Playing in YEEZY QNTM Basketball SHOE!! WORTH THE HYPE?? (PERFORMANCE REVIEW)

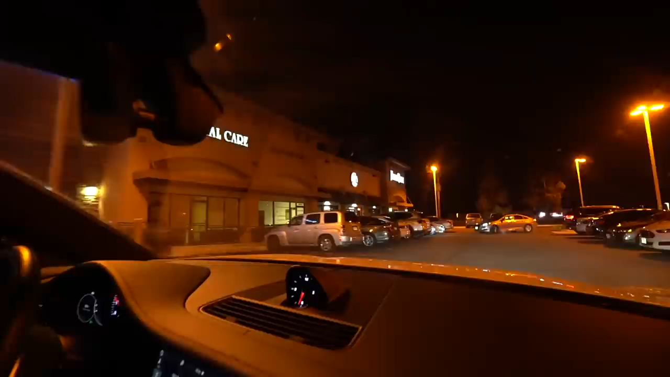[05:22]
This is the round table pizza by Mina's parents' house. Look at the logo.